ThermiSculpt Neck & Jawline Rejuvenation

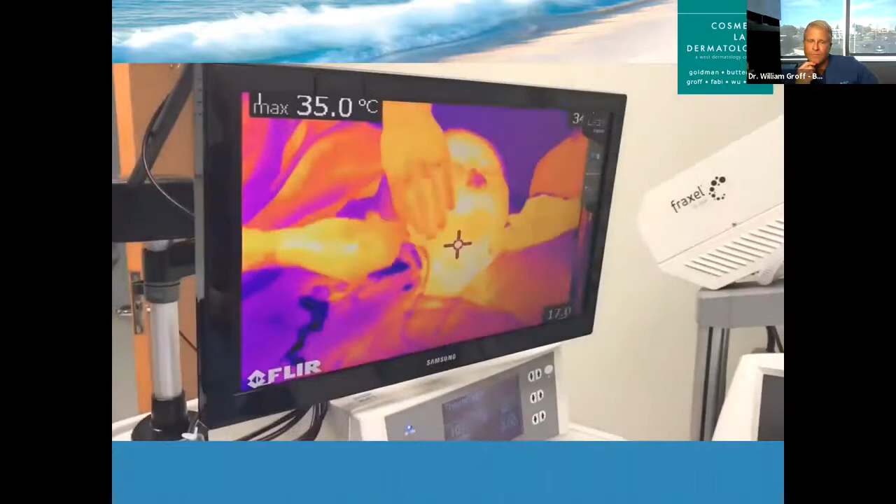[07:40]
On screen: max 35.0°C
And we have this infrared monitor, which helps us track the heating process.